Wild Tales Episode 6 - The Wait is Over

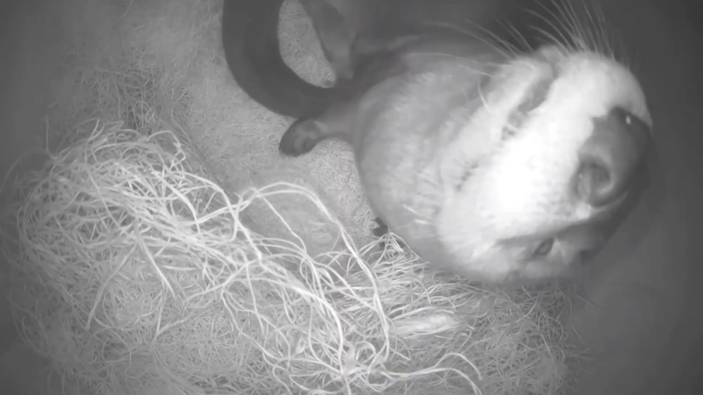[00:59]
camera in there we're watching her watching her she probably creeped her out a little bit because
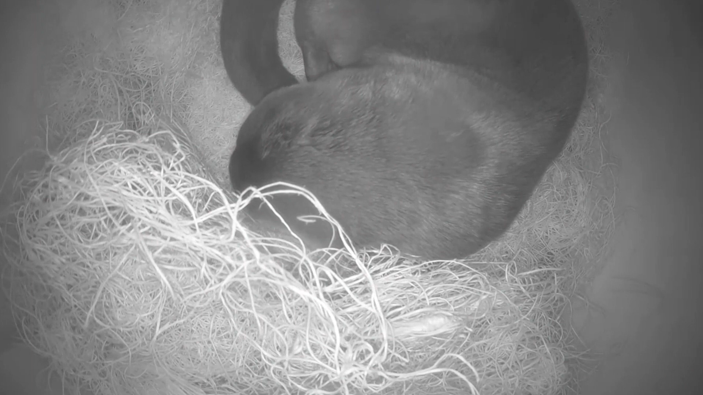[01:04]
we were watching her and we